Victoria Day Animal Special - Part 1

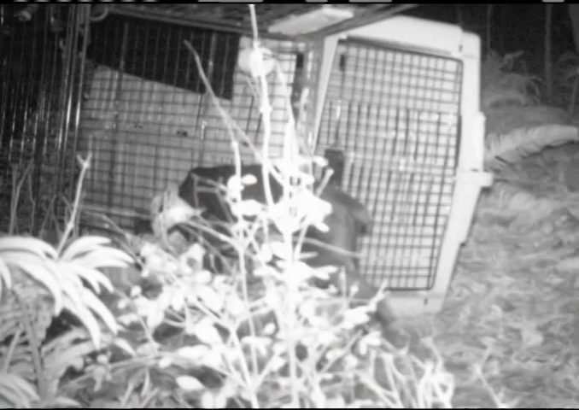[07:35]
They set up the trap, and hours later, she was finally caught. Now she's home. It was like, such a relief.